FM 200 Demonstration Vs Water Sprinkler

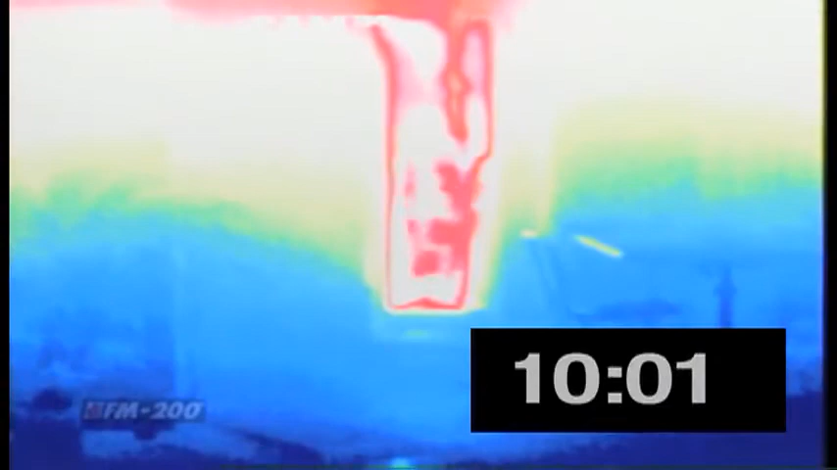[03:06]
By the time the fire is finally extinguished by a firefighter,